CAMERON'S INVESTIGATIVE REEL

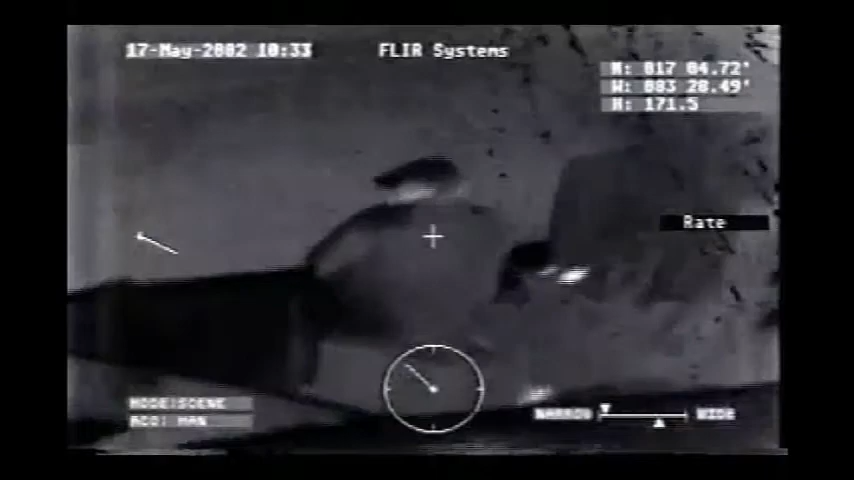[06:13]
Homeland Security and the Coast Guard coordinate the busts like military missions. Air support uses advanced night vision cameras to spot smugglers under the cover of darkness.